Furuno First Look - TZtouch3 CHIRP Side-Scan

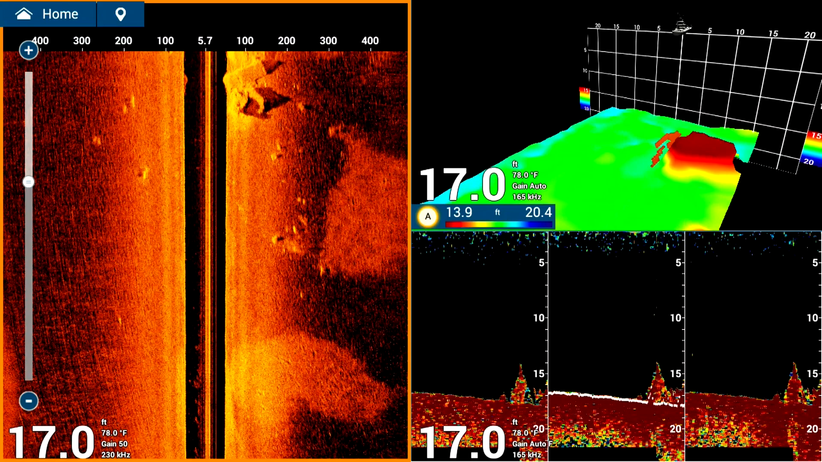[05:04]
On screen: depth 17.0 ft, water 78.0°F
As soon as you have a working Side Scan TZT3 MFD, all other TZT3s and TZT2BBs on your network will automatically populate with Side Scan information. You can even add a DFF3D Black Box Multi Beam Sonar to your network and share all the benefits of 3D history, cross section, triple beam, and even PBG data across your entire network.
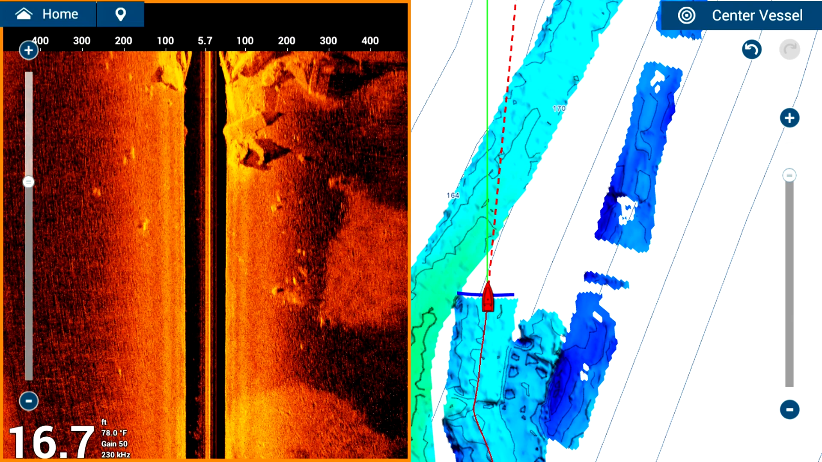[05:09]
On screen: depth 16.7 ft, water 78.0°F
If you do this, you can set your TZT3 MFDs up to show the DFF3D Side Scan and Chirp Fish Finder all on one page. Keep in mind though, that the PBG feature is only available when using a DFF3D Multi Beam Sonar. To finish your setup, you know what comes next. Let's talk about transducers.
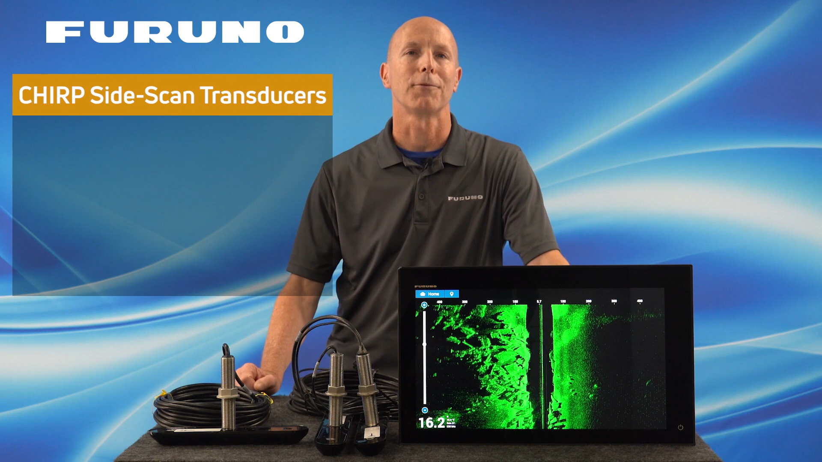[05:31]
Furuno is offering three options for the TZT3 Side Scan Transducers. We have a single stainless through-haul Side Scan Transducer for those who have a flat spot on their vessel that wouldn't be blocked by the keel. Remember, for Side Scan to work effectively, it needs to clearly see off both sides of your boat with no blockage. This single Side Scan Through-Haul Ducer does not come with a fairing block, so please make sure you mount it on a flat spot on your hull.
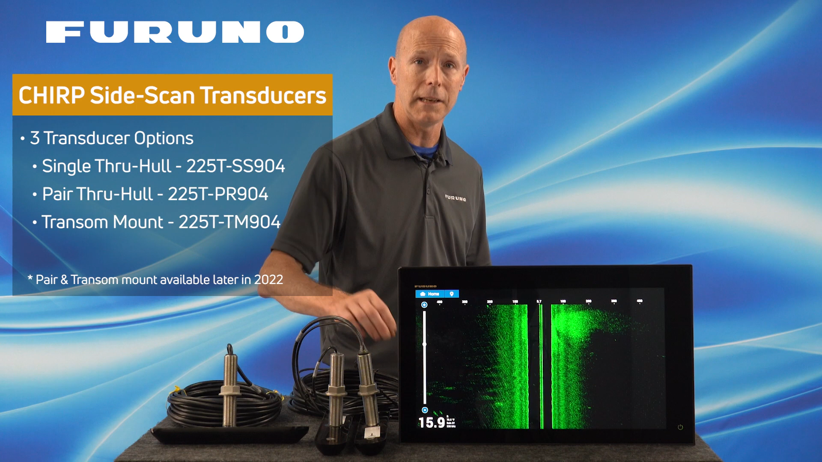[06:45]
And just so everyone knows, the 225T-PR904 pair transducers and the 225T-TM904 transom mount transducers are expected to be available later this year.
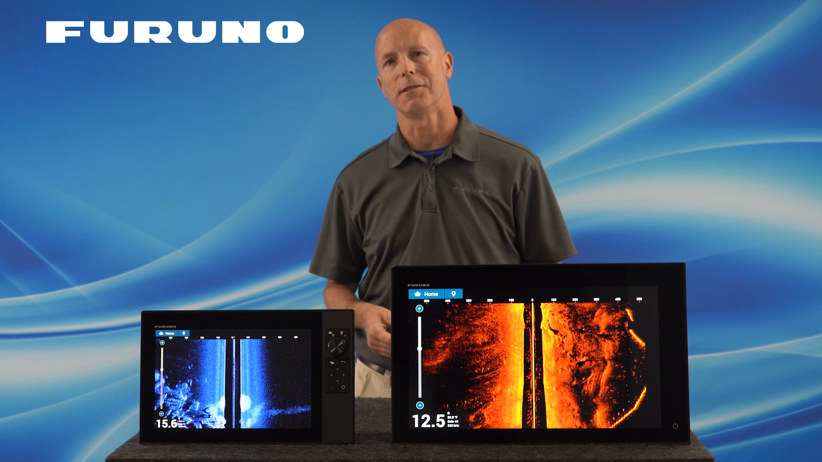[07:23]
Both units together give you the ultimate fishing platform. The DFF3D multi-beam sonar uses a fixed frequency of 165kHz, has 800 watts of output power and 8 elements which allow you to see a 120 degree
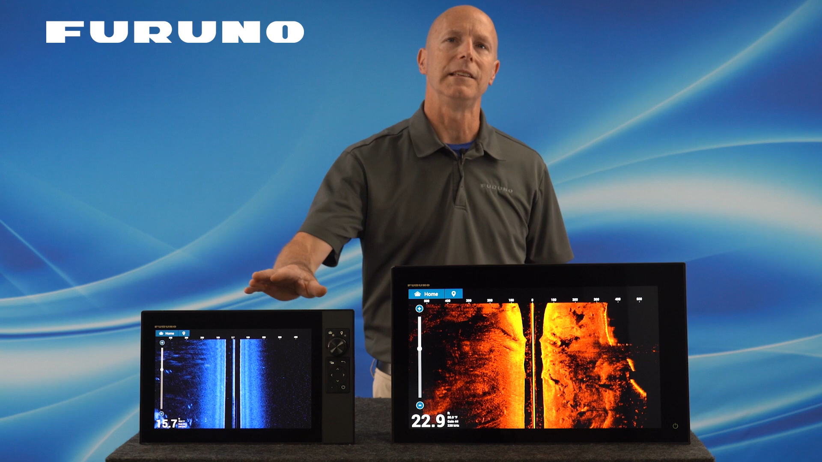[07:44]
This is where the TZT3 CHIRP side scan shines. Tested in depths as shallow as 2 feet and out past 650 feet off to each side of your vessel,
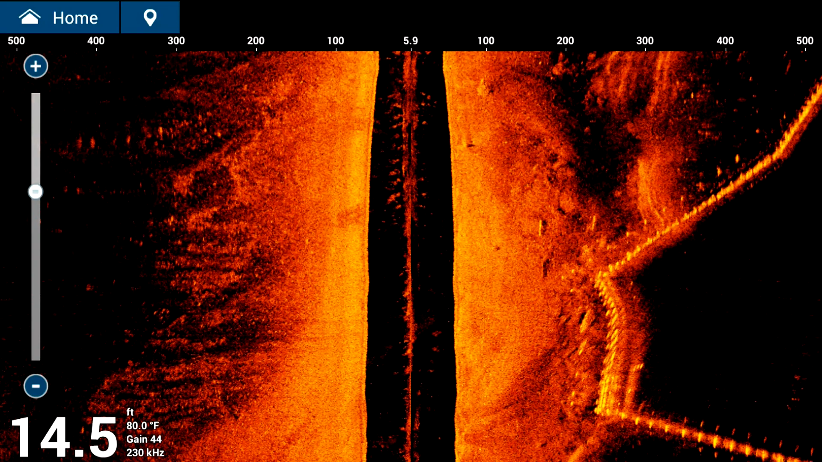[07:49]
On screen: depth 14.5 ft, water 80.0°F
the TZT3 CHIRP side scan is what you want for inshore fishing, searching for structure, and even navigating shallow water areas.
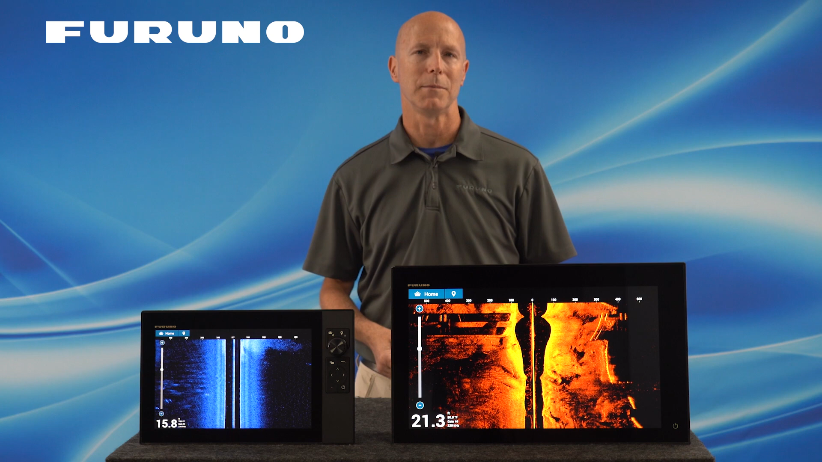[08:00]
Having both the DFF3D multi-beam sonar and TZT3 CHIRP side scan on board gives you everything you need to take your fishing to the next level.
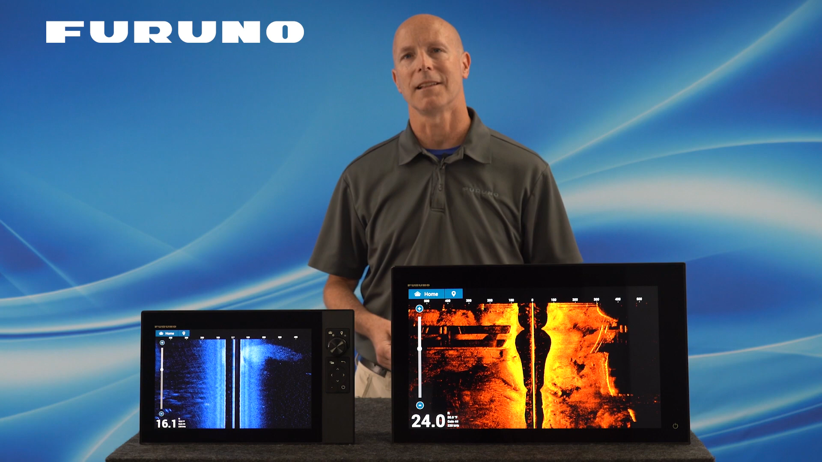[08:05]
Another popular question that has come up is how will I see fish marks on Faruna's TZT3 CHIRP side scan?
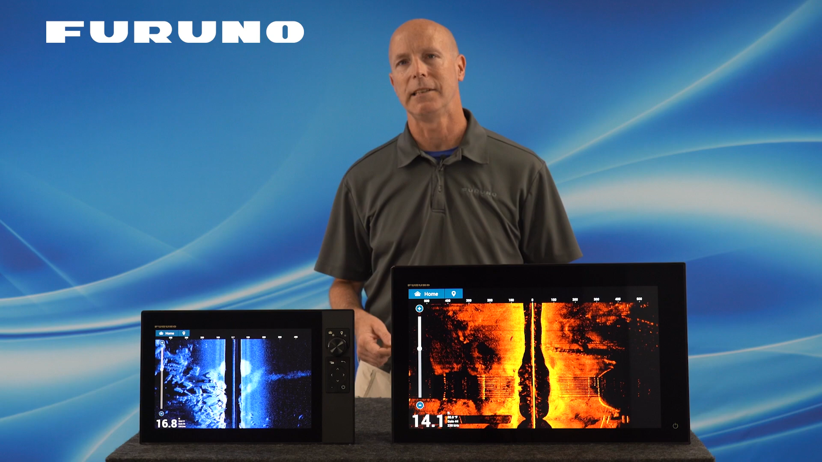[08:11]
I can tell you from my own personal experience using this feature that you will see fish as actual fish marks. While other units on the market base their returns off of fish shadows,
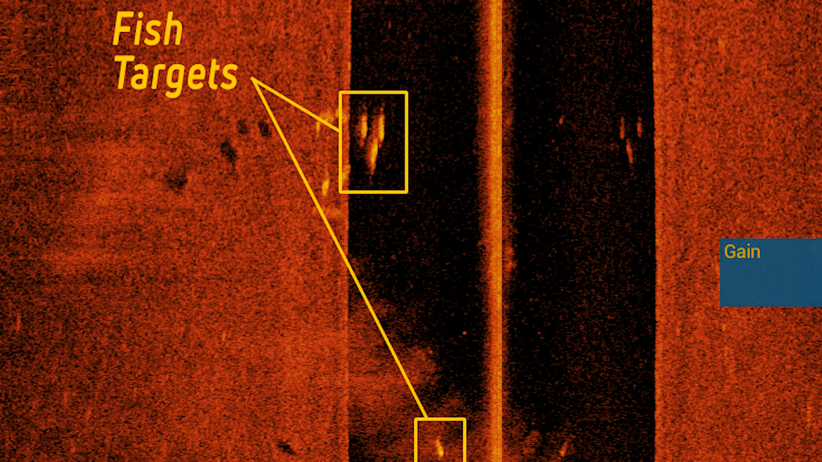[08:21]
the Faruna TZT3 CHIRP side scan will show actual fish targets rather than just shadows and that means no steep learning curve to begin using this awesome new feature. Now that we discussed the setup and use of the TZT3 CHIRP side scan feature found in version 3.01 software, I hope I've covered everything you needed to know. Remember, getting started is really easy. All you need is a TZT12F, TZT16F, or TZT19F with version 3.01 software and a Faruna Chirp side scan transducer to get started seeing around your boat in ways you've never seen before.